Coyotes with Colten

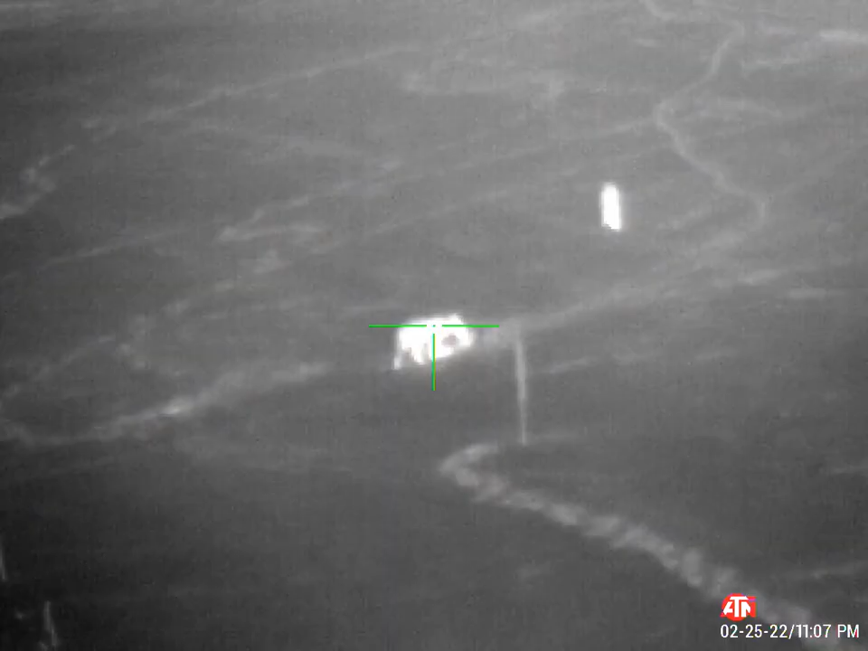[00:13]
All right, nice and easy, okay?
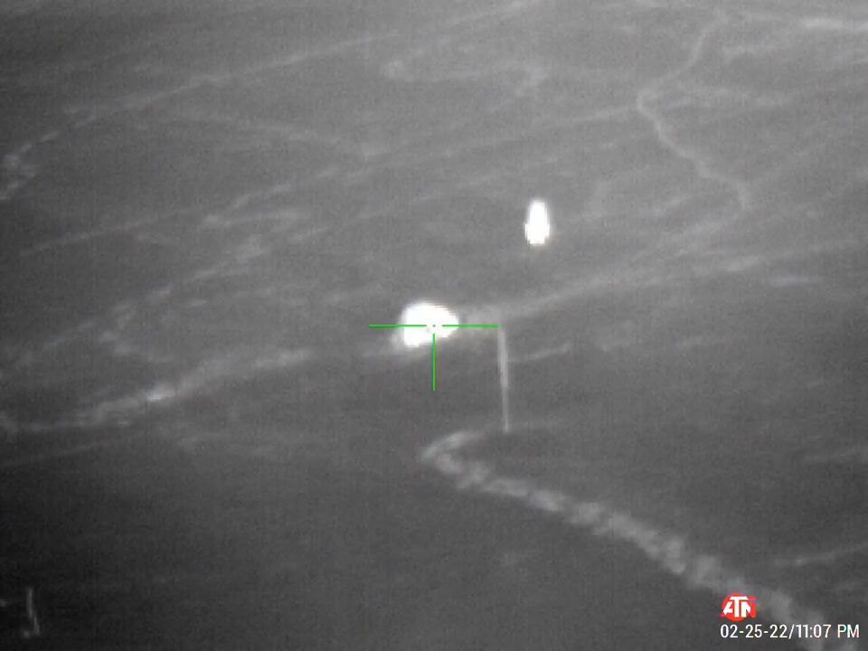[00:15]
Oh, just wait. That one's coming down.
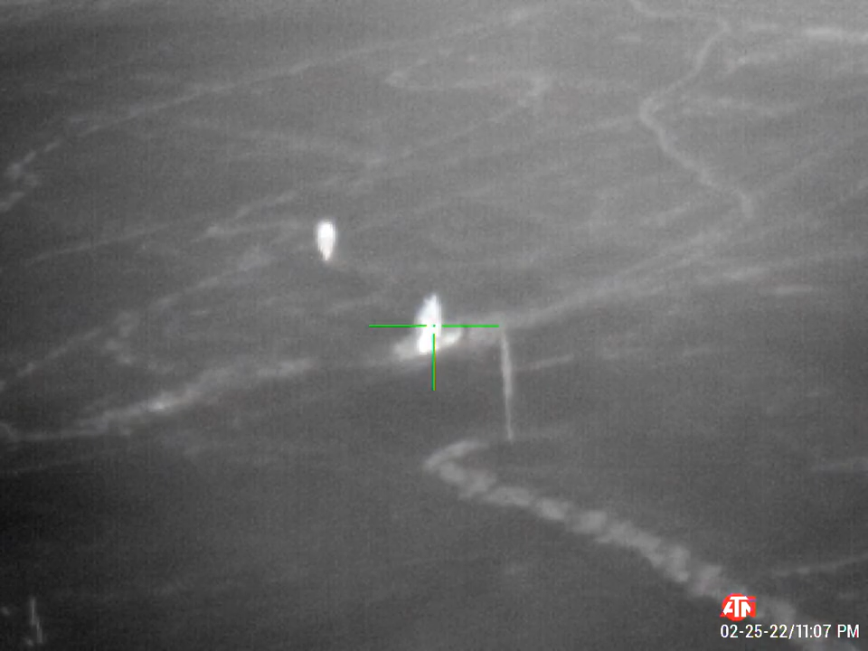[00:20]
Take your time, okay? Nice, easy. Just let it be broadside.
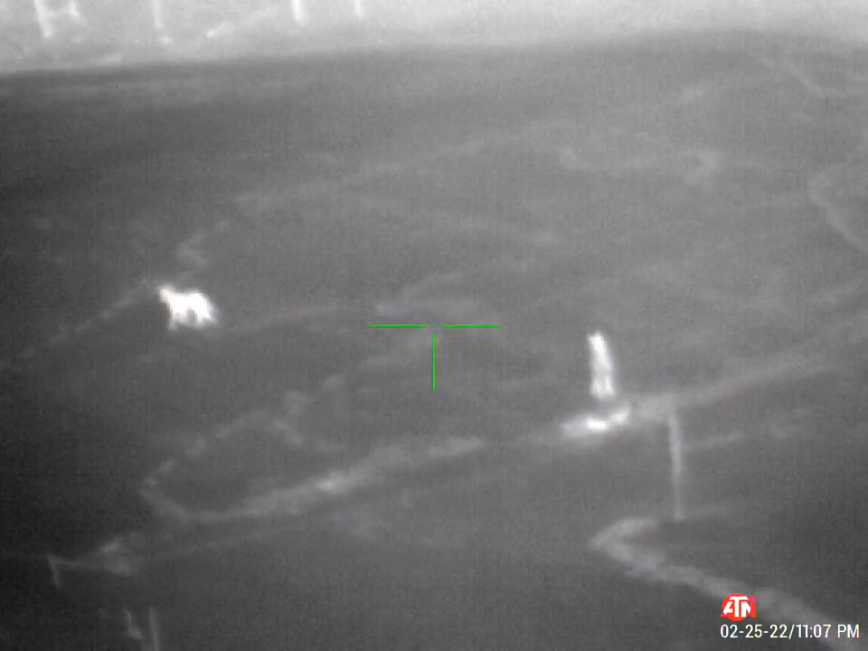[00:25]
Okay, let's just let it do its thing. Calm down. Quit a moment so much.
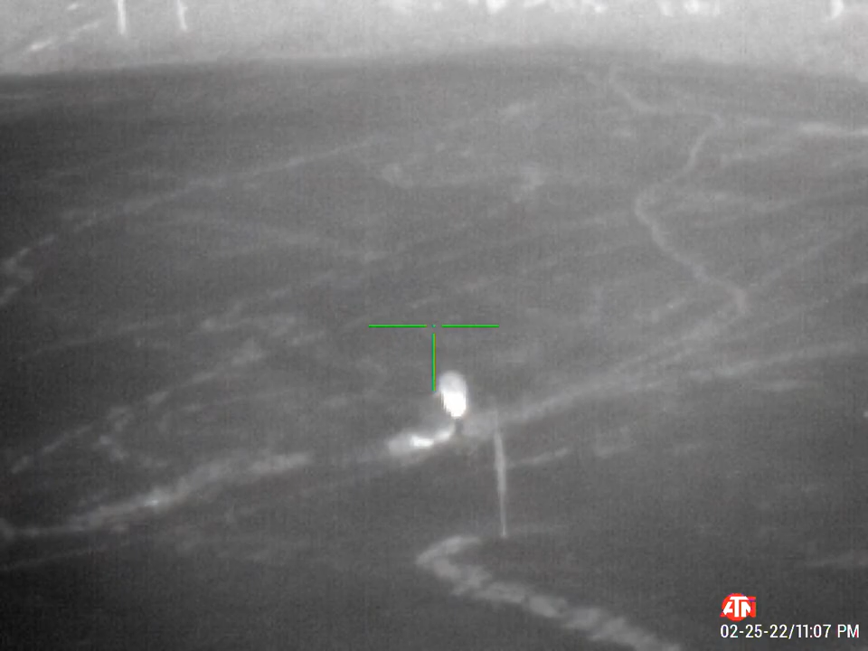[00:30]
Nice and easy, okay? Nice and easy. Wait for it to stop moving. Because we want to make sure we make a good shot. Yeah. Okay, there's one down. The other one went down below. Do you see it? Yeah.
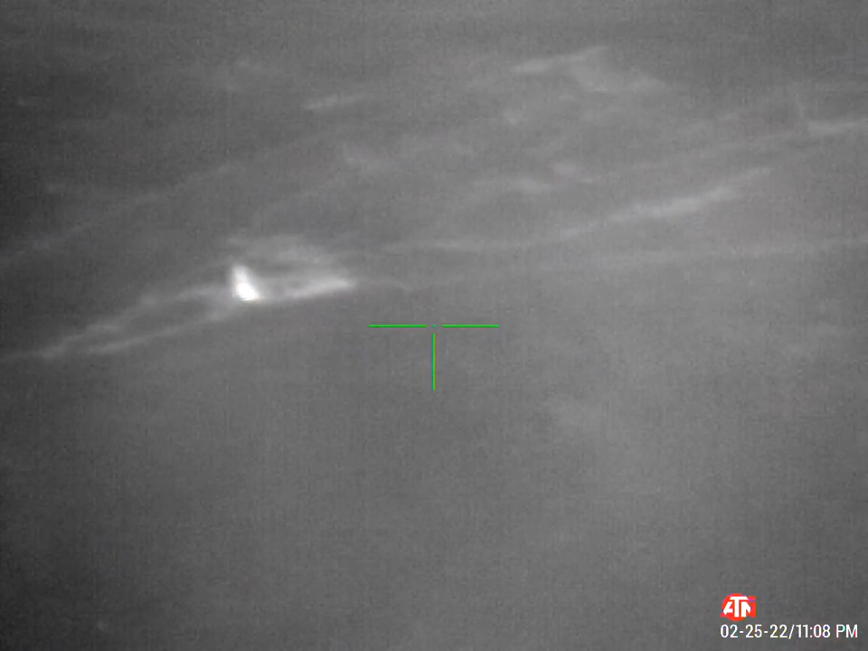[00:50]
I feel like I want to shoot at the one up at the upper. You want to shoot at the upper one? Yeah.
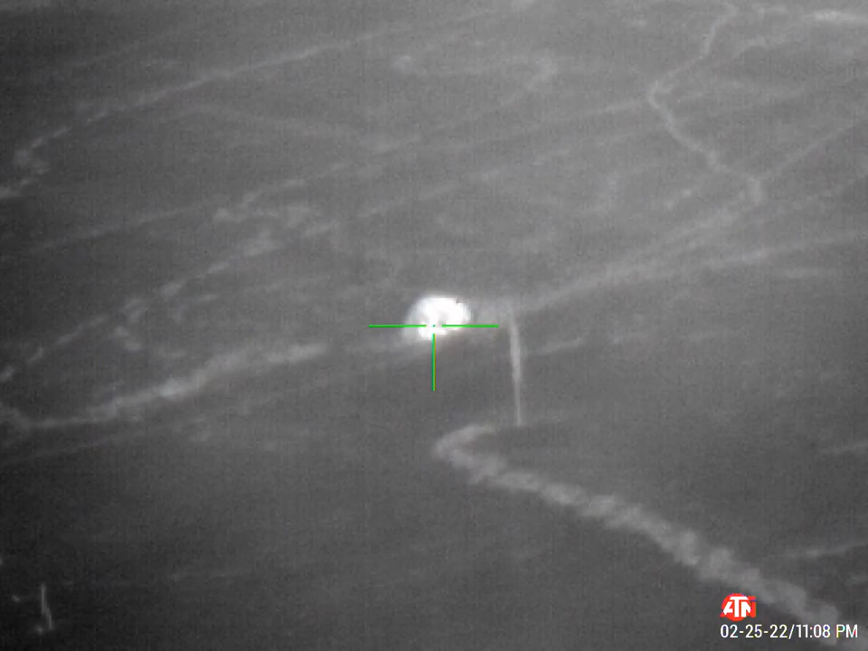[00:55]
Okay, there's a lot of heat there, though. So it's going to be kind of hard to know where the coyote is.
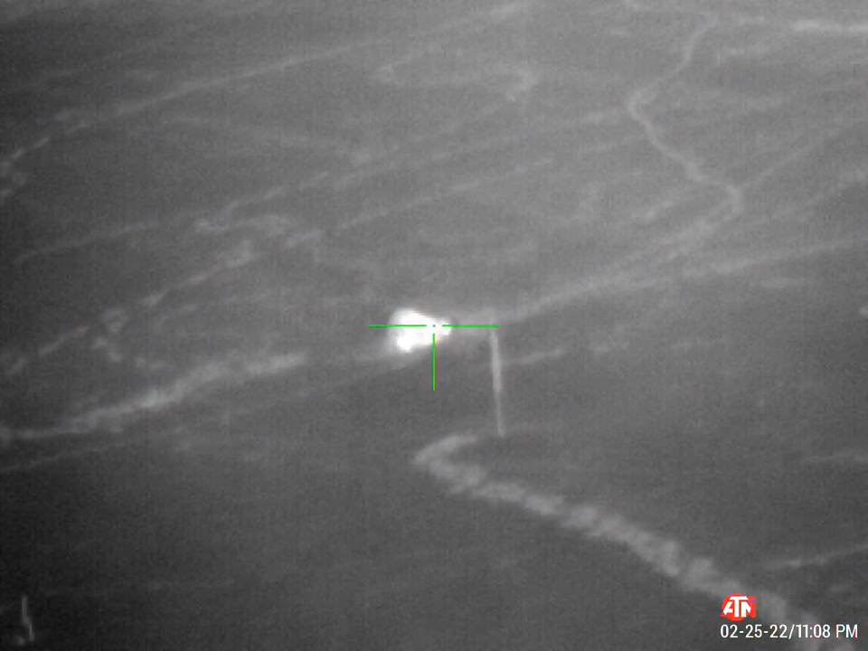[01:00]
Do you see what I'm talking about? Yeah. Go on the lower one once, buddy. Go on the lower one. Yeah, I see it. Okay, get nice and solid, okay?
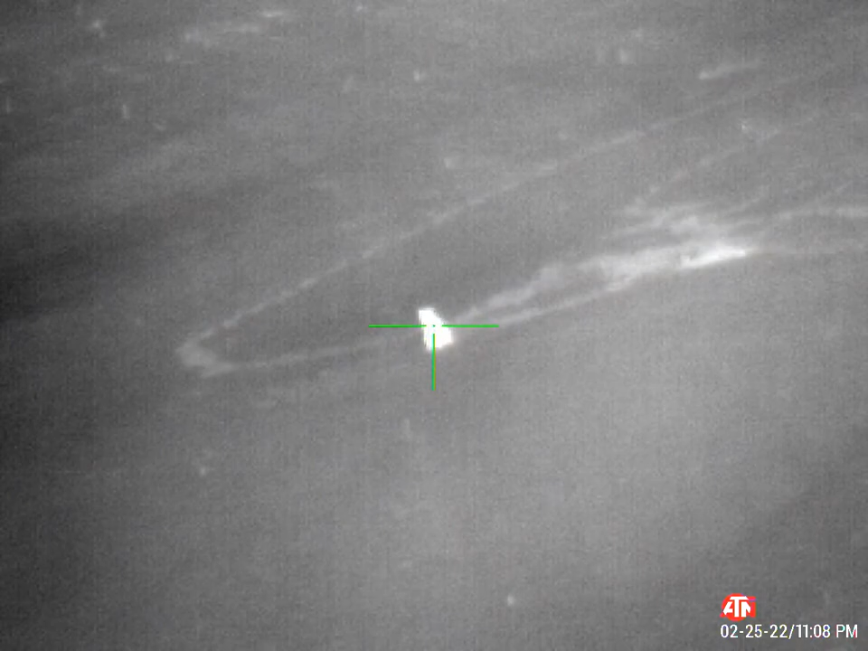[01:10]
Okay. Can you see that one better? Yeah. Okay, wait for it to be stopped. Okay.
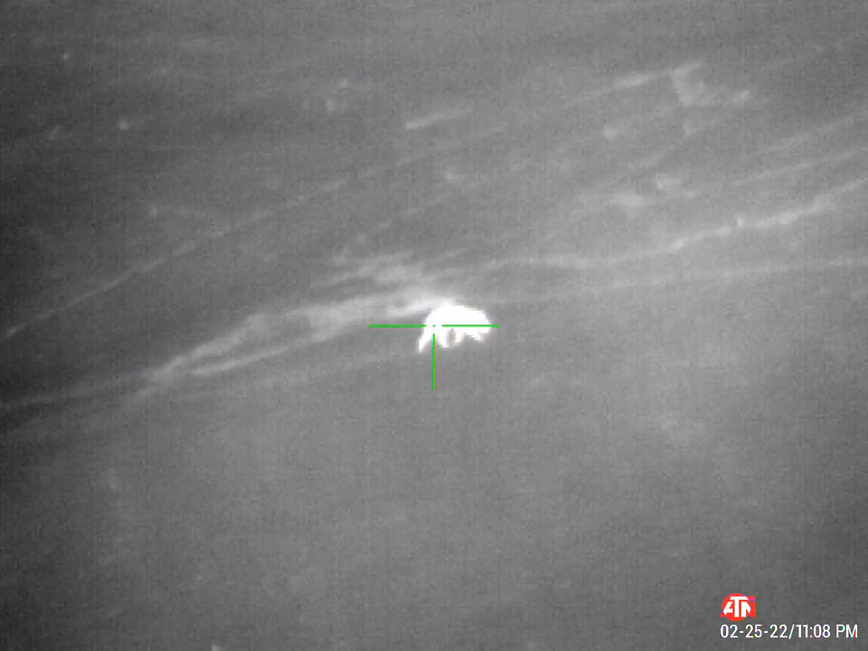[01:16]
Just wait. It's going up the hill now, okay? Just stay on it.
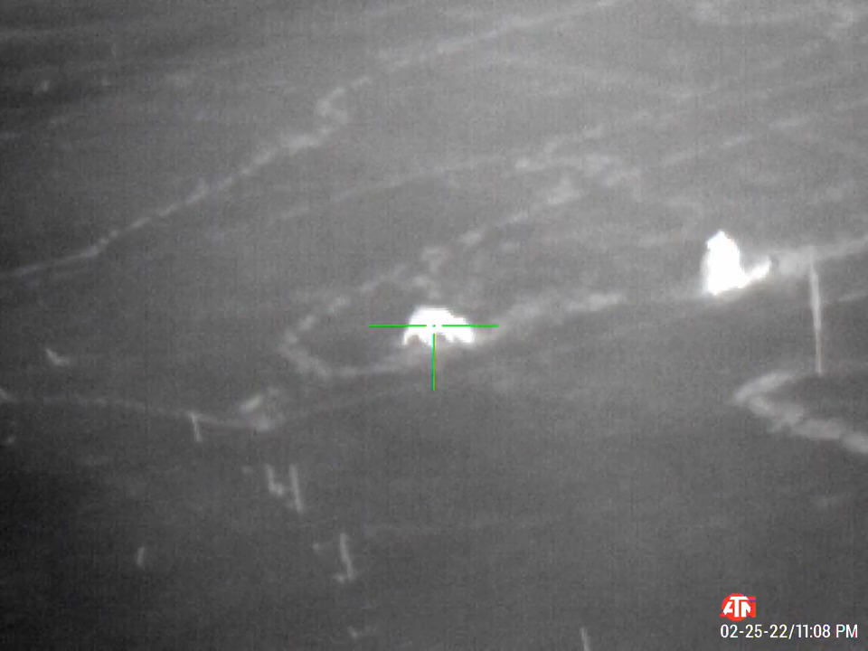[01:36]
It's like we're shooting prairie dogs. Can you see it? Yeah, go ahead if you're ready.
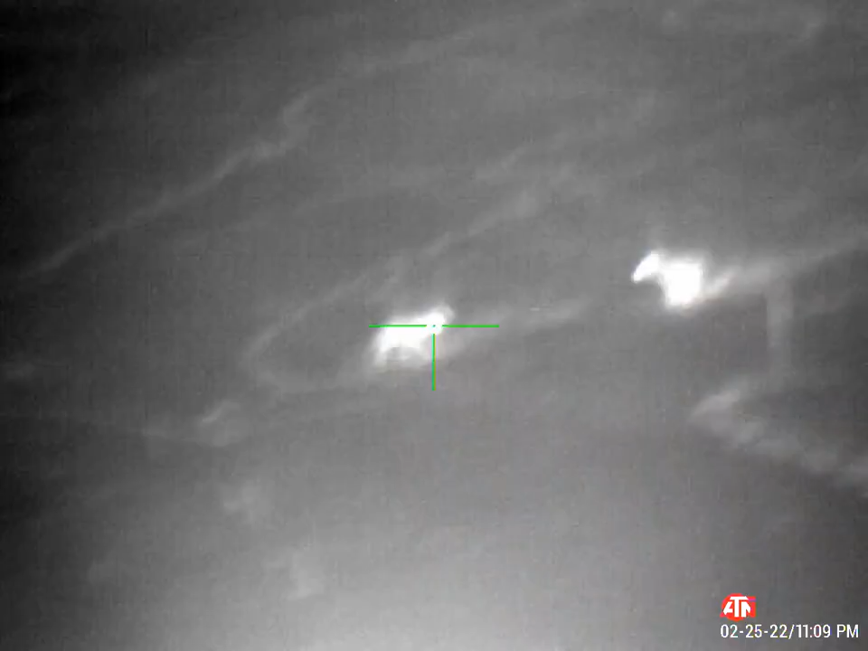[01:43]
You might have missed it, buddy.
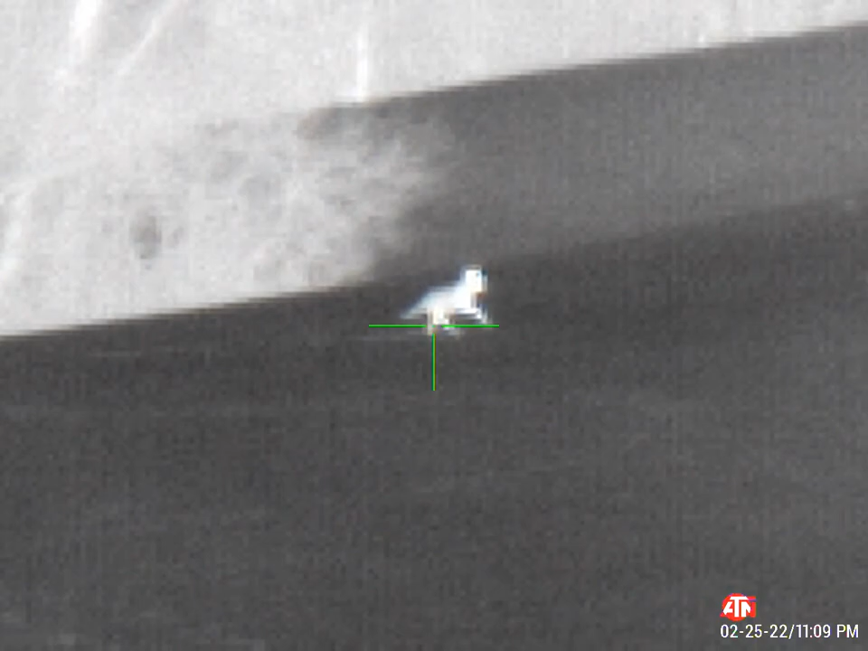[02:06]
They're coming back. One's coming back, okay?
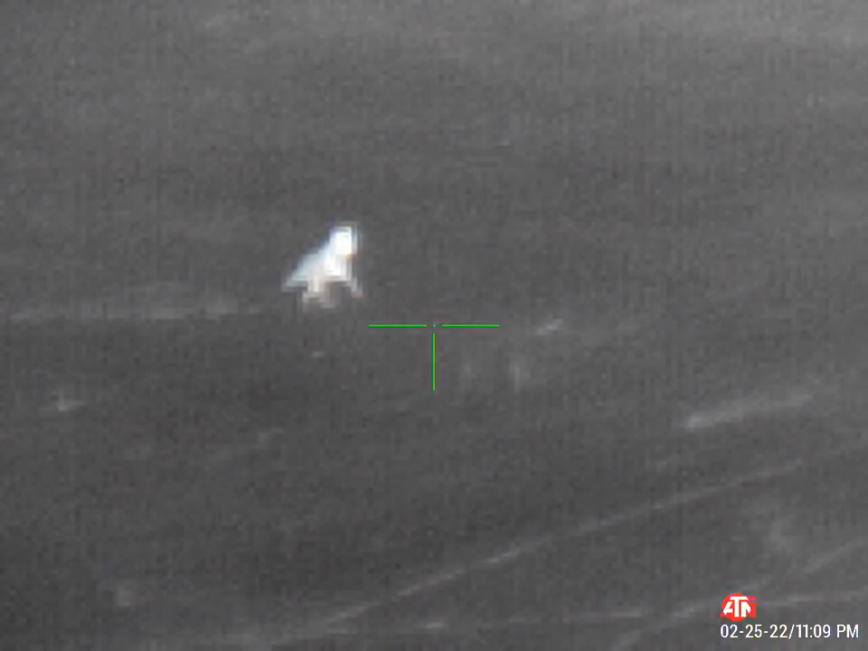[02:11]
I might just shoot it so just we don't lose out on it, okay?
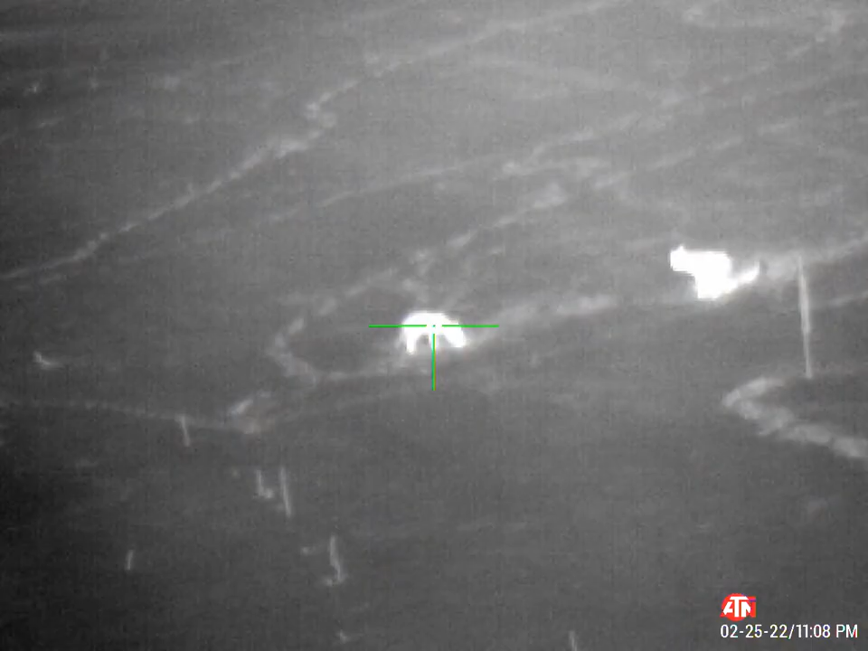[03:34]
Yeah, go ahead, if you're ready.
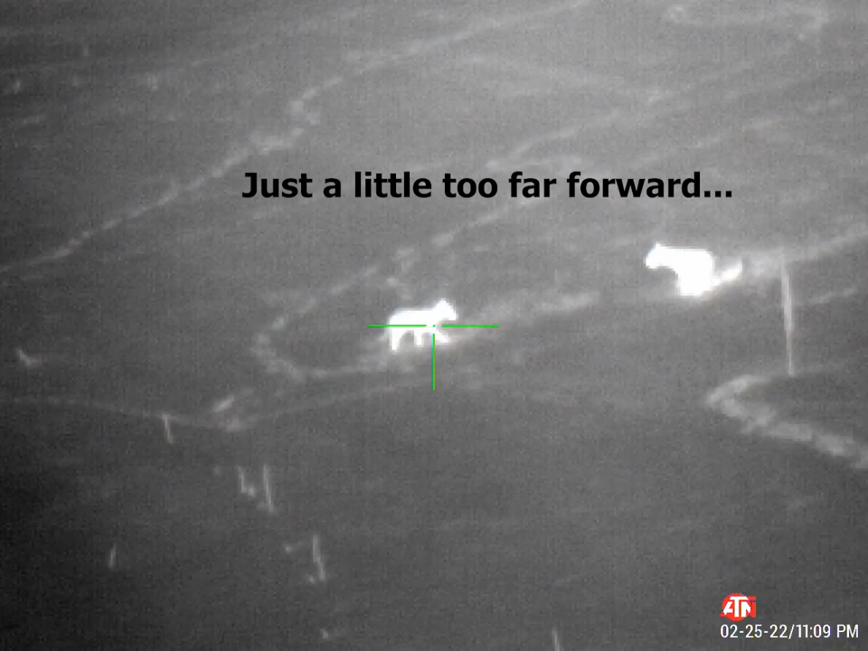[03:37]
God, I think I got that ball.
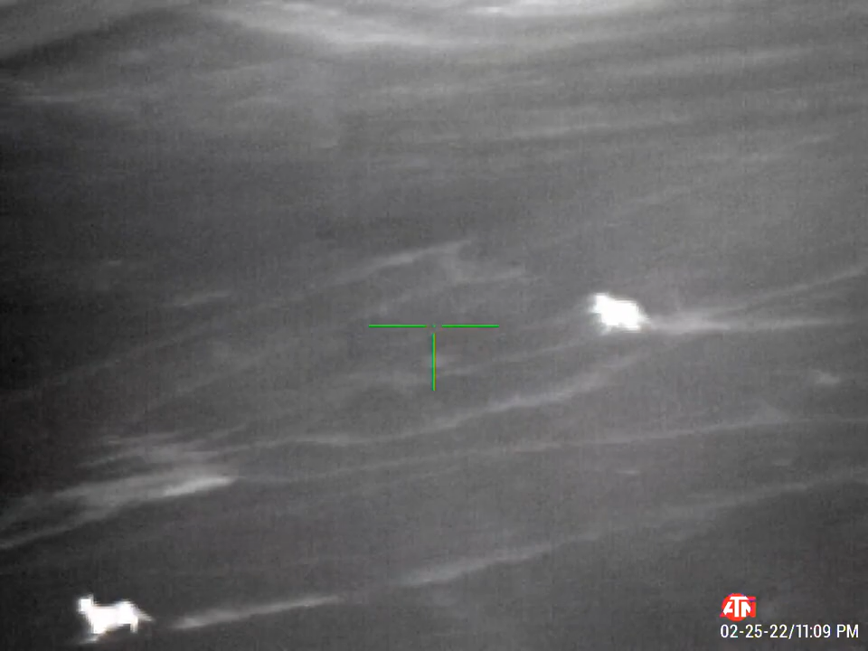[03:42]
You might have missed it, buddy.